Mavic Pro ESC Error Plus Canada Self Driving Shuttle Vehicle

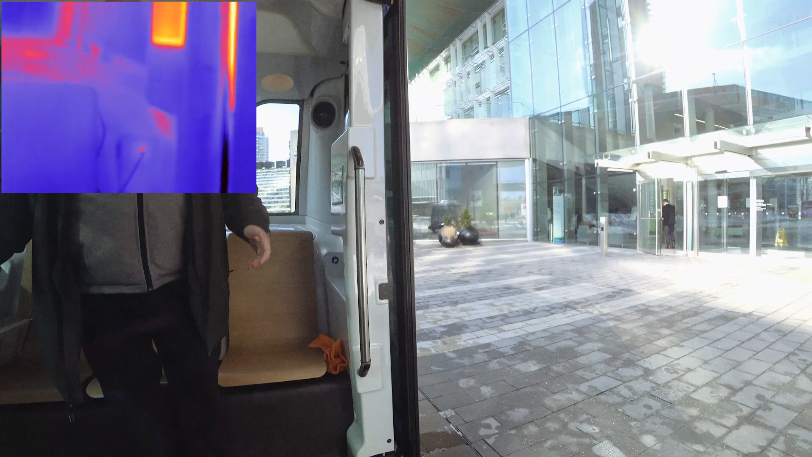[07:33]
You can see there's no steering wheel. There's nothing. You just want to push the green button. You can be the driver. That's from here? Okay.
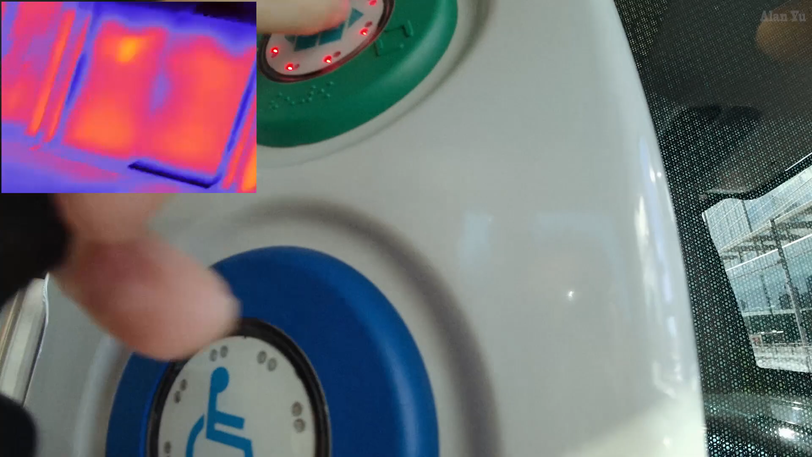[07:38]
Did you try this on your own? That's it. That's it. Okay.
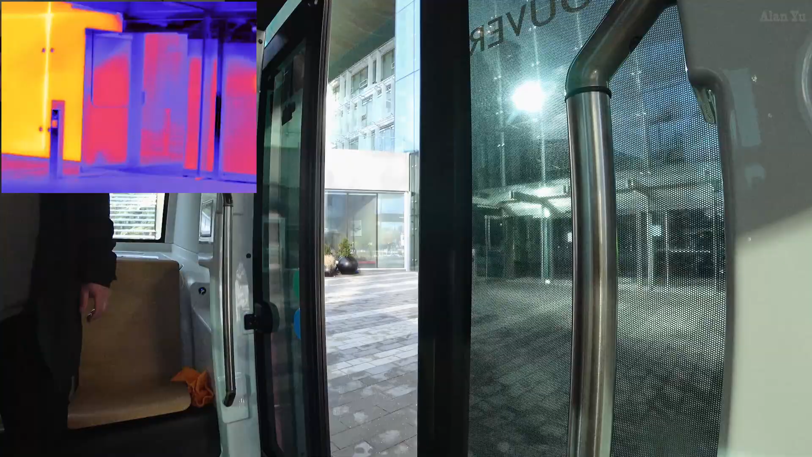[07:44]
There we go. Just like your computer is asking.